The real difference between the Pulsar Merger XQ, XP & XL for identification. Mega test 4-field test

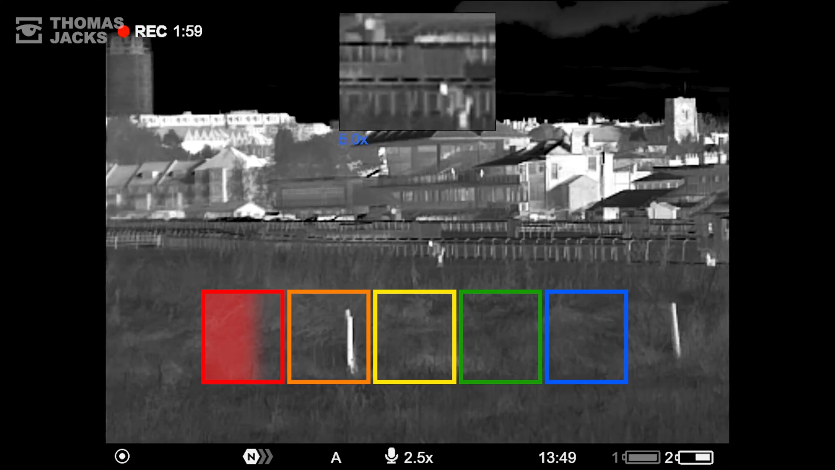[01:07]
And to confidently ID a person, we need good clothing detail to spot their gender or the nature of what they're up to.
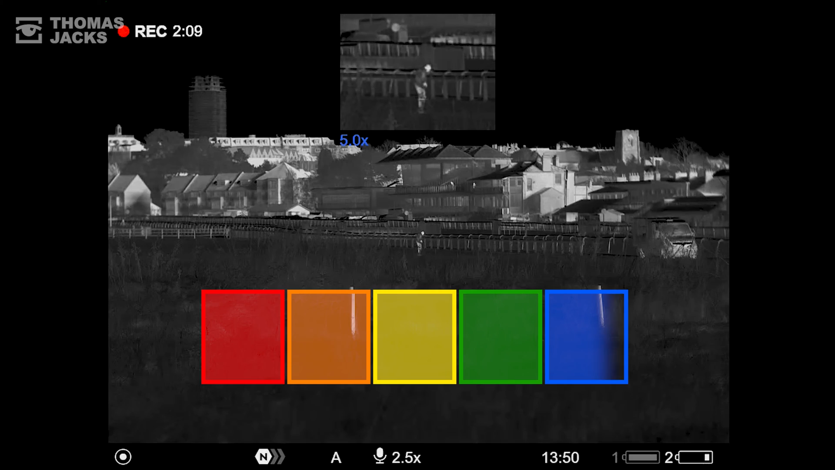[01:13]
Here's our first subject.
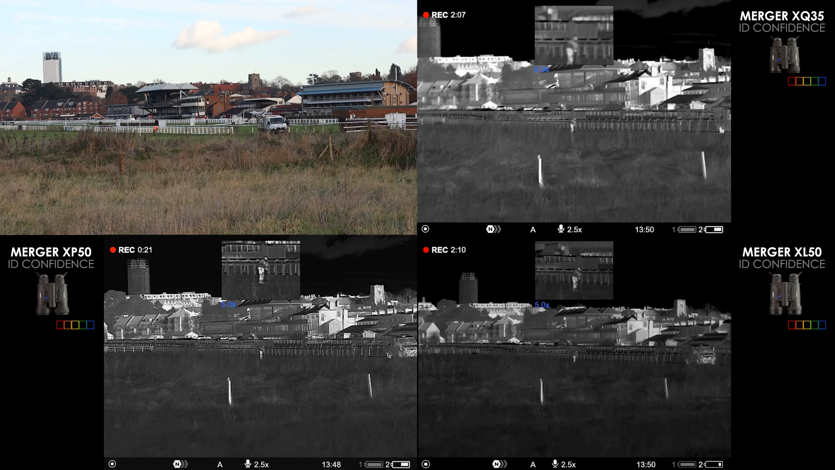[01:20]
On all three mergers, we can clearly work out it's a workman. So at this range, I'm 100% confident about identification. And that's at 174 metres. Let's scan around to find someone else. Up by the tree line, we can detect a walker with a large and a small dog.
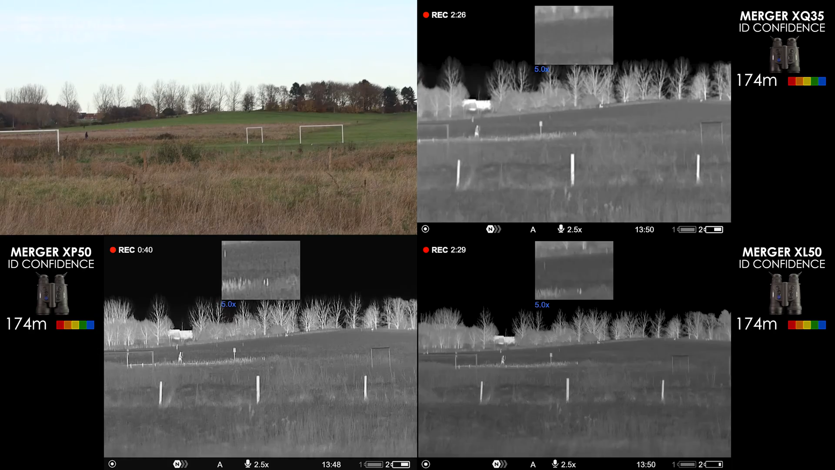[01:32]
Too far away for a safe ID, but we'll come back to that range later and focus on the nearer walker to begin with. He's at 242 metres with good detail on his build and his jacket.
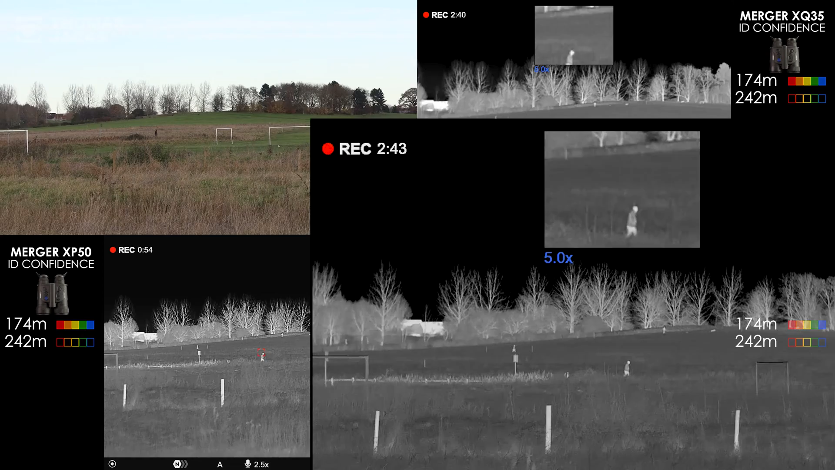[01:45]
Definitely male on the XLs and XPs to both score 100%. And the merger XQ35s give enough detail to make me 80% confident on an ID.
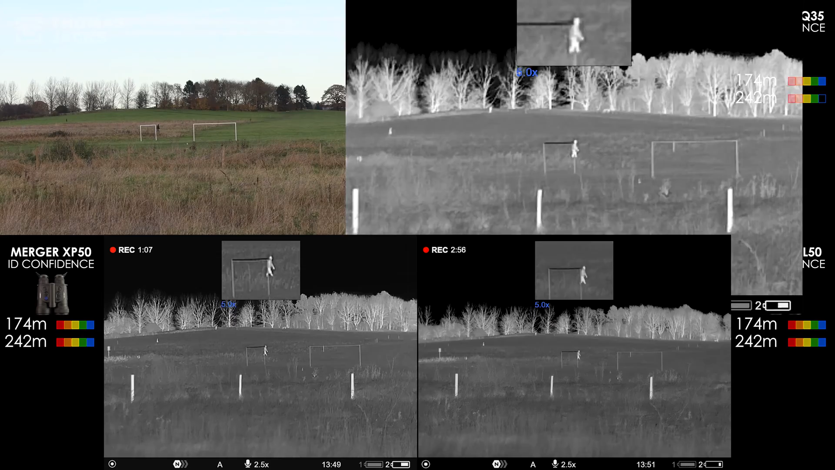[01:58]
How about the man halfway up the hill? Under normal circumstances, I'd be zooming in more with the big XP and XL sensors to help me ID. But for ease and consistency in this test, I'll just keep everything at 5 times mag.
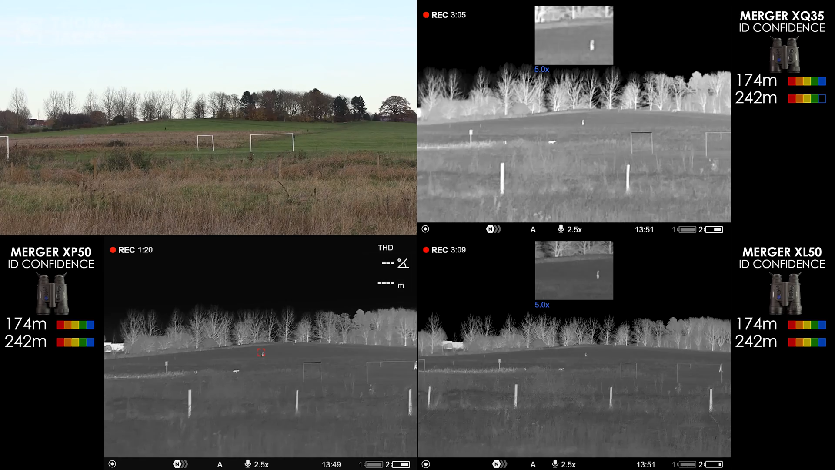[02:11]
So he's at 513 metres. And just for reference, that far tree line, that's at 660 metres. Back to the walker at 513 metres. The XP's larger 17 micron pixels pick him out really well.
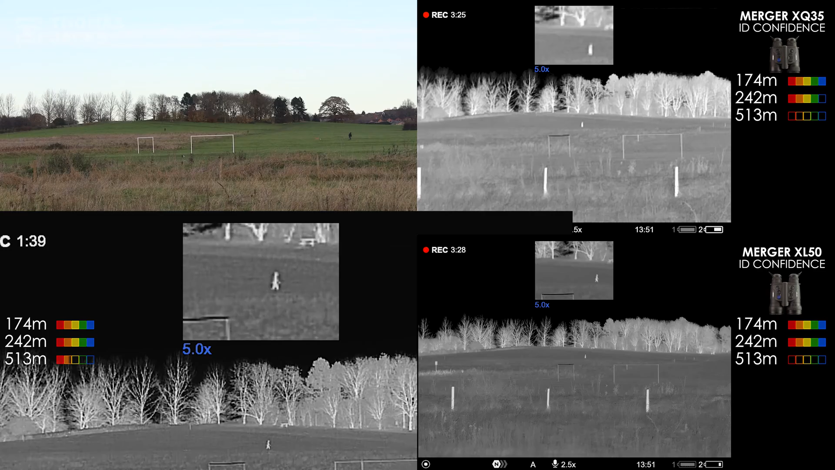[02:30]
With some nice edge detail to his form and some tonal variation for 60% ID confidence. For an experienced user, applying more zoom, that's probably good enough. More pixels in the XL delivers more refined temperature readings for slightly better shading and shape.
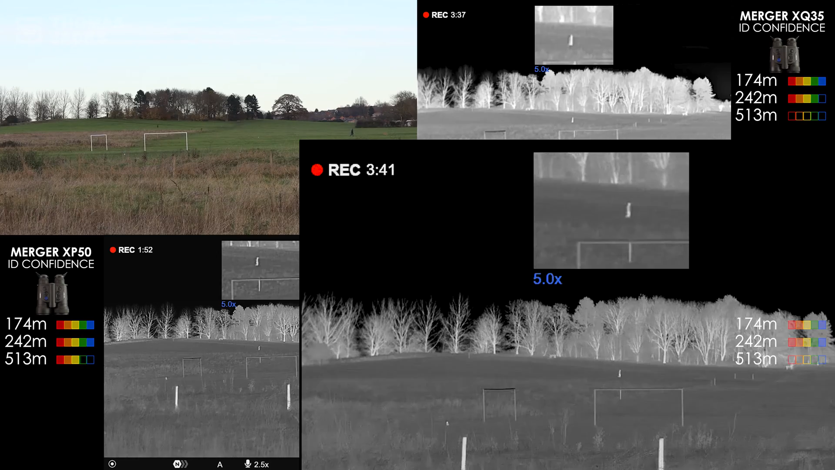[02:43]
So 70% confident. The XQ's are certainly on the scale spotting a person walking briskly, but that's at 30% for me.
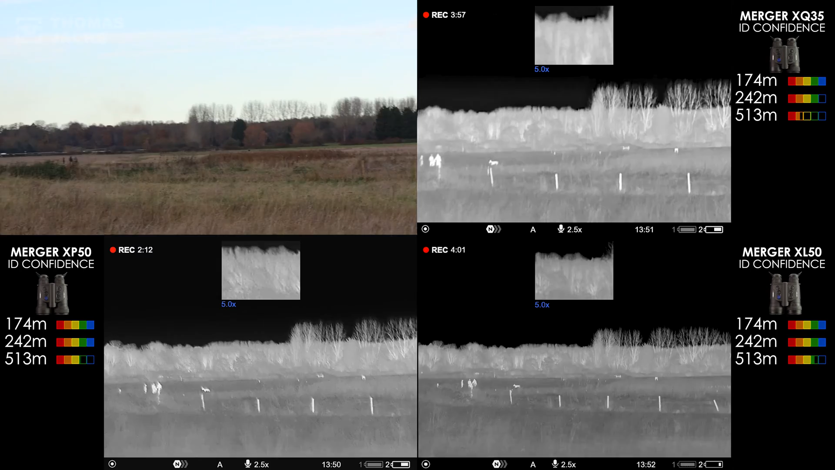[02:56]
So scanning the area, we've got dogs and dog walkers at 217 metres. A really nice clear 100% ID on two men and a lady with the XP and XL.
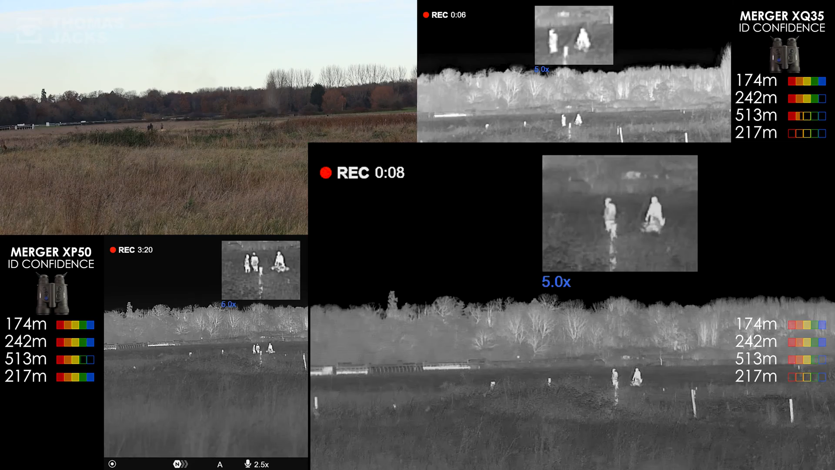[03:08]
Viewing a picture-in-picture overlay on the wider view is the best of both worlds for identifying on these mergers. And as you may have seen in our long-range detection mega-test too, with these you can easily zoom in to 10 times,
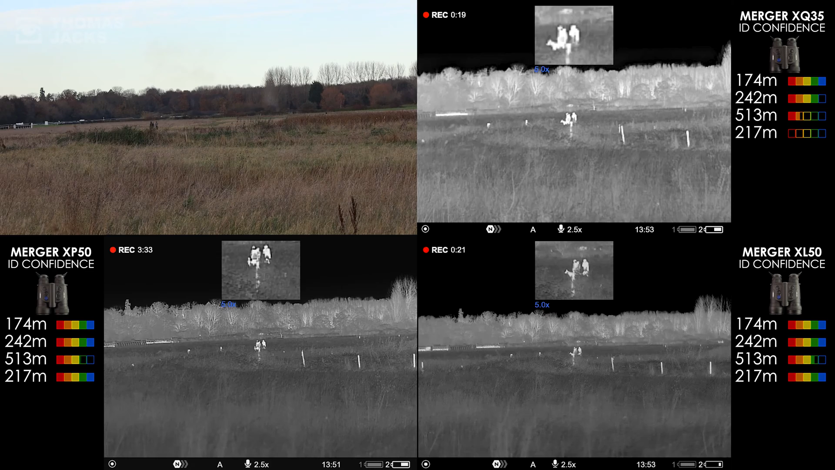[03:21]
even 20 times on the XP and XLs to make it easier to ID what you see, if you only have to control one unit.
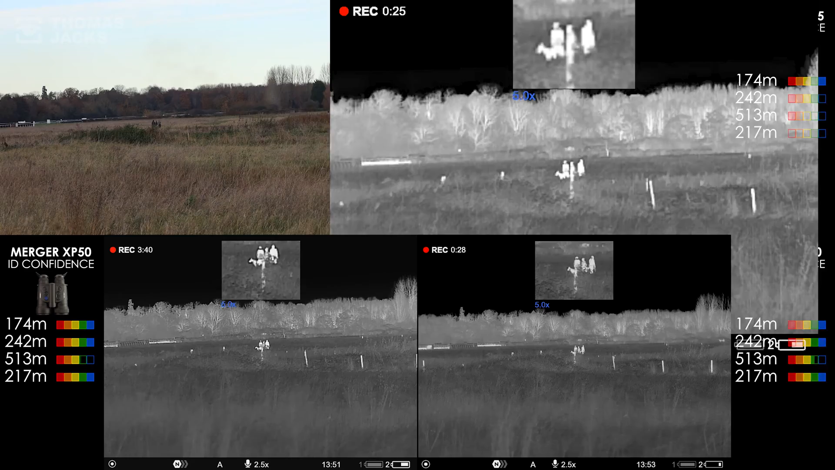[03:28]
The XQ's give a nice level of detail. And I'm 80-85% confident of an XQ identification at this range.
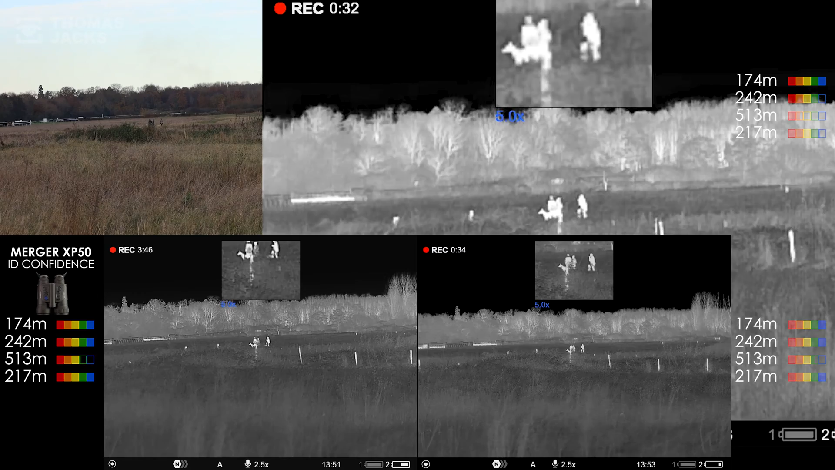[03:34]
The HD displays in both eyes is more immersive than a monocular, so it's comfortable, especially in daylight, which is definitely helpful for a task like this out in the field. Looking for something else. The LRF on the XP50 suggests this dog walker is on the same path as the other dog walkers.
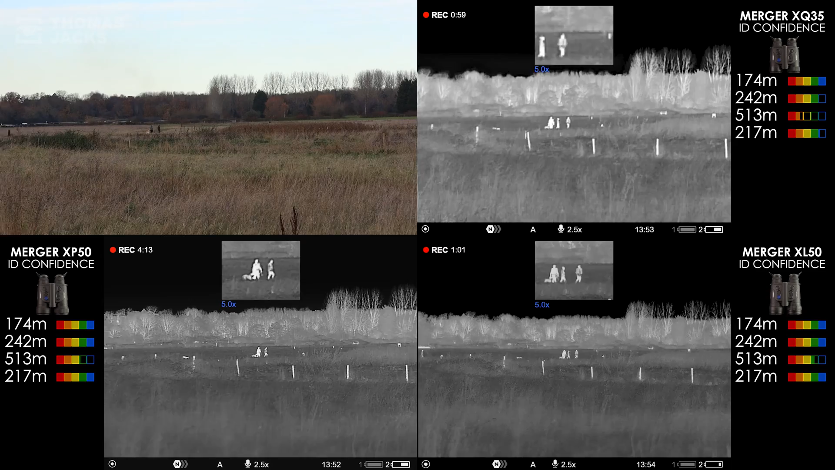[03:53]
So let's search for something a bit further. Let's check that. Yeah, 467 metres. Someone's stray dog up there by the trees. Now, they're certainly carrying something, a kite or a model aeroplane, at 436 metres, which we'll come back to. At over 700 metres, the XQs spot a person with some dog-sized shapes,
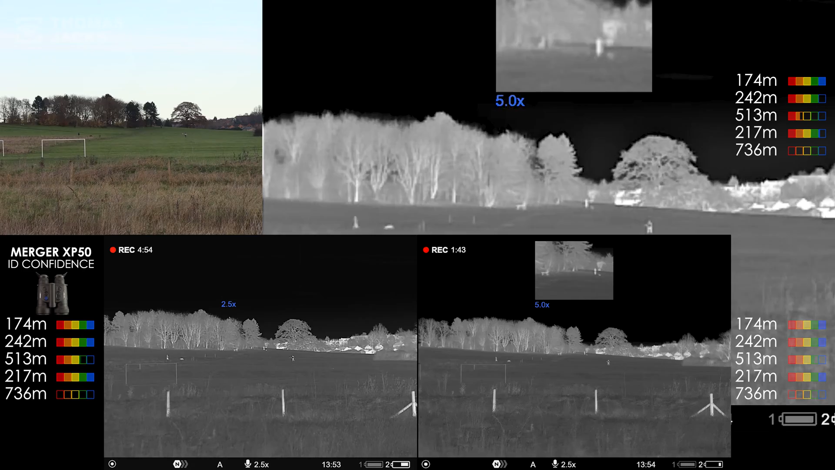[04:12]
but I'd only be 20% confident on anything useful to ID them.
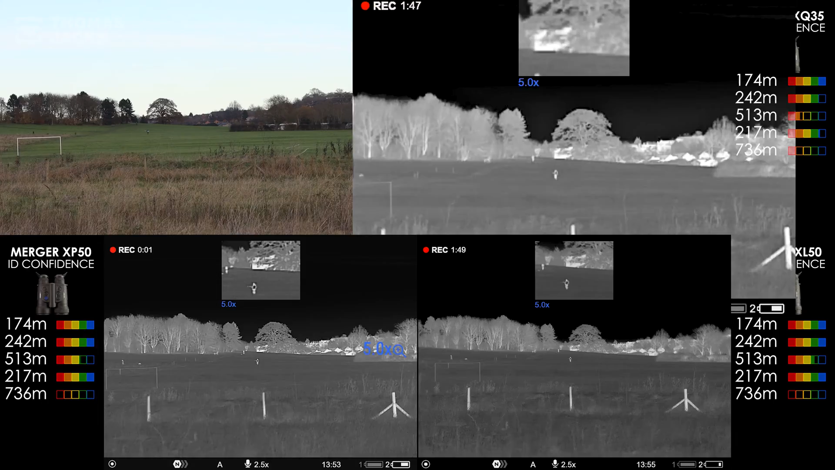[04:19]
The XPs and XLs offer a little more of what's possibly a hunched-over male from the shape and movement, at 40% confidence. And that might have been higher if I'd zoomed in more to take advantage of the extra pixels.
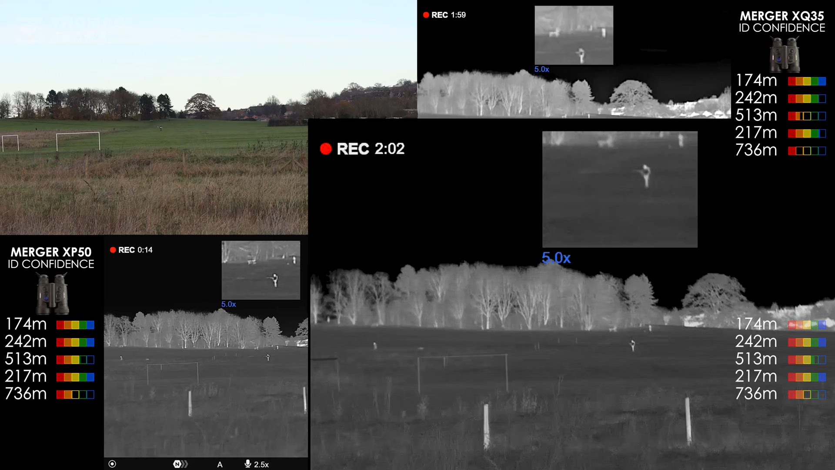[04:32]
As for the person carrying something, sticking with the XLs, I'd confidently say that's a man carrying a model aeroplane, 100%. And on the XPs too, 100%.